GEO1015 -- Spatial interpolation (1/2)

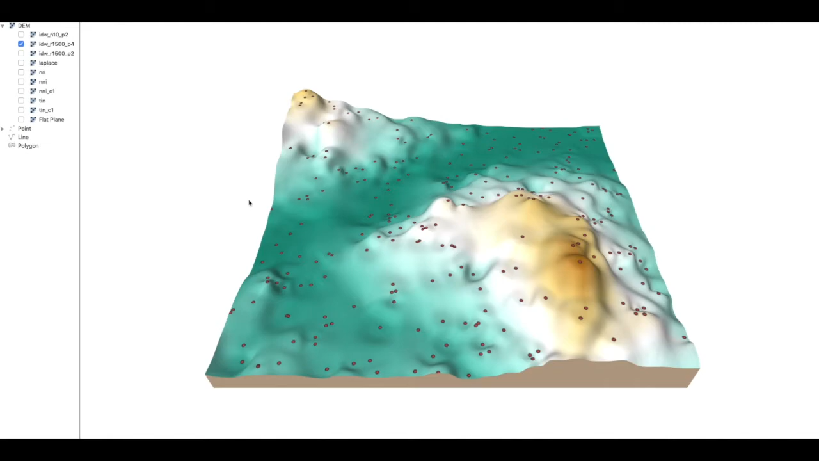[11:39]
for example you can see that if we modify simply the radius or the power then we can obtain a surface that is drastically different notice also here how nearest neighbor also called closest